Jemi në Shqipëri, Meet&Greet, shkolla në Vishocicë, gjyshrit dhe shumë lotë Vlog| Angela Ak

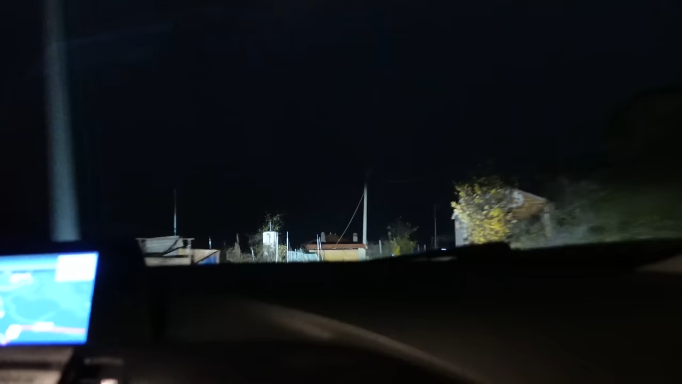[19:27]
këtu ku do jetë makina. Jam e sigur që shpia e vetme në kapshtic që ka drita për kryshlindjes bukurimi është kjo e gjyshër vetëmi.